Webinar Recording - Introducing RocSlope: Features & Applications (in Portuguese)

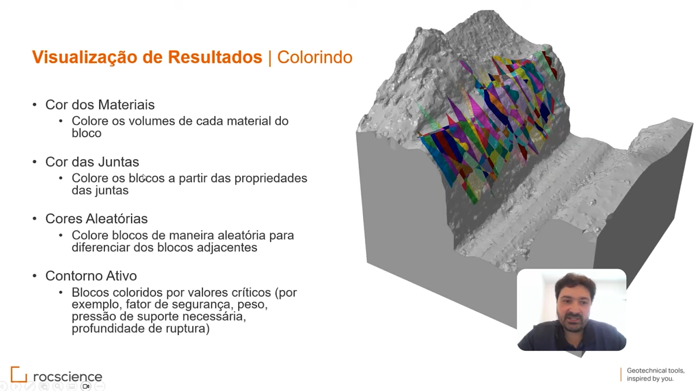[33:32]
só para eu ter uma melhor visualização de todos os blocos, eu posso separar os blocos por cor, dependendo do material, ah, então aquele bloco está naquele material XYZ, de acordo com as juntas, né, assim, de colorir, né, esses blocos, para a gente ter a visualização mais agradável para a gente para uma determinada análise, tá?